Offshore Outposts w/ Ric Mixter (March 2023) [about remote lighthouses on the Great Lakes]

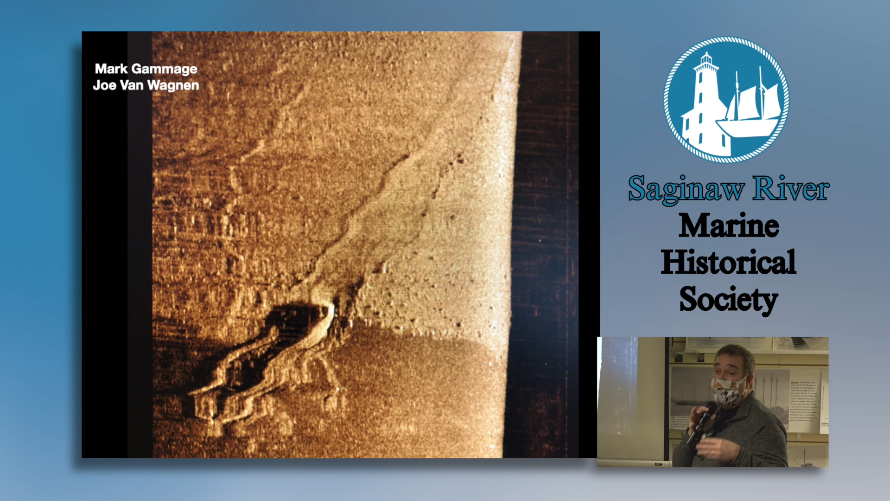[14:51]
This is the boat that had been salvaged, and immediately all the press releases kind of went out that it was, until they took a look at the cargo. This was loaded, the Nightingale was actually loaded with iron ore, which was largely salvaged. You don't take a boat with all that good gear on it, and good cargo, and drag it into deep water and not take the good stuff off of it. So this is largely stripped down, and you can see, I mean, there's nothing.